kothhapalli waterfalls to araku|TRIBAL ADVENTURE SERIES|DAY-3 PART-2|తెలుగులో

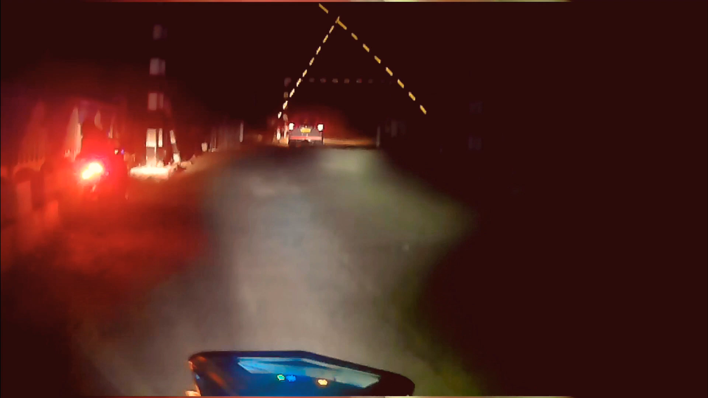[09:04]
అసలు ఇక్కడ చూపించడానికి కూడా ఏం కనిపించట్లేదు. డే 3లో మనం క్రాస్ చేస్తున్న ఫస్ట్ రైల్వే క్రాసింగ్ గేట్ ఇది. అరకుకి మనం ఇంకొక అప్రాక్సిమేట్లీ ఒక 10 కిలోమీటర్స్ దగ్గరలో అయితే ఉన్నాం.